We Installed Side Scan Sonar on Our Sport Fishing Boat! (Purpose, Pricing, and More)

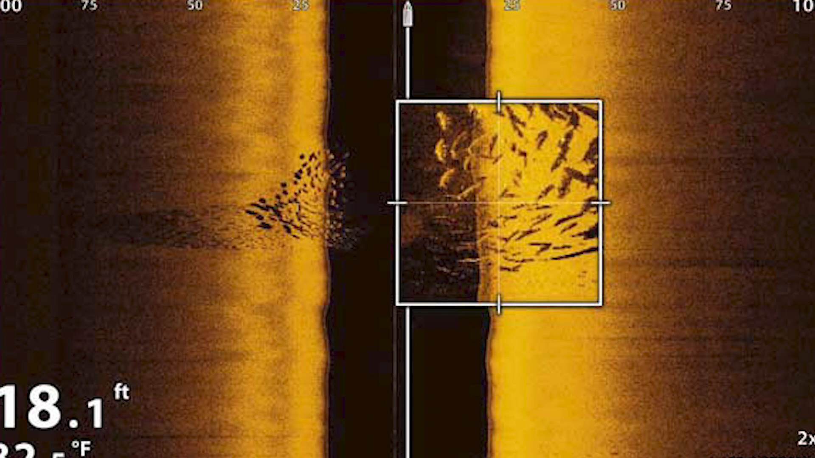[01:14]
you know, about 100, 200, 600 feet, and they're reaction predators.
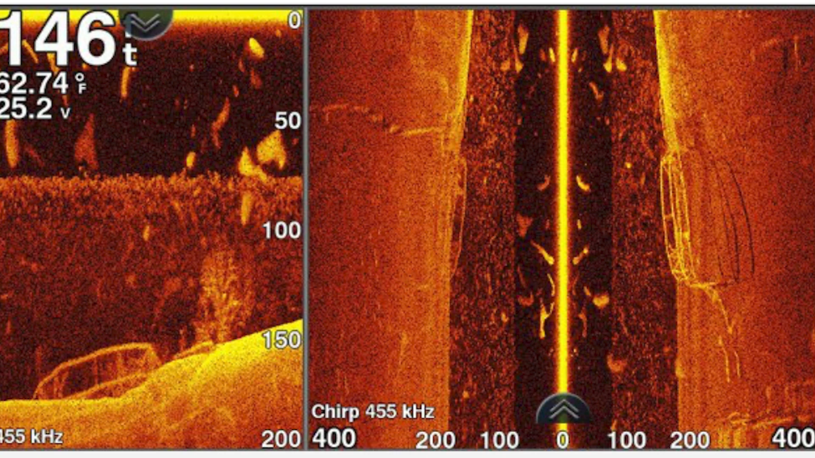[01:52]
Depending on the conditions and what frequency you're using. But normally, we'll probably keep it at like 600 to 500 feet off the side, because the further you zoom in with it, the more clear a picture is and stuff like that.